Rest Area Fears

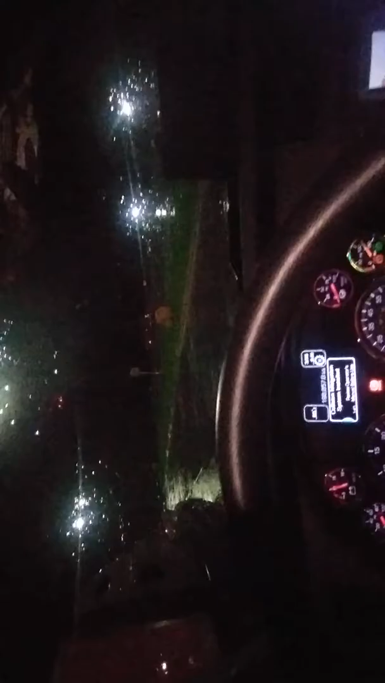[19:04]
not only are there other truckers but there are people parked in these cars they are inside of those cars as well and